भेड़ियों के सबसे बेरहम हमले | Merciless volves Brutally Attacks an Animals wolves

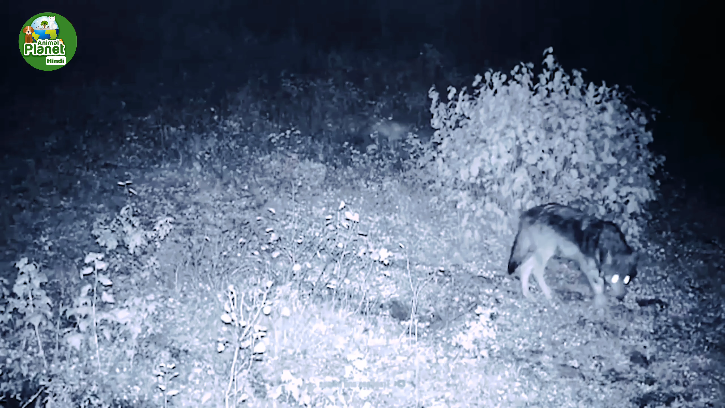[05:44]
द्वारा बड़े बड़े जानवरों के उपर हमला किया जाता है रात के अंधेरे में ये भेडिये सिकार करने के लिए निकले थे और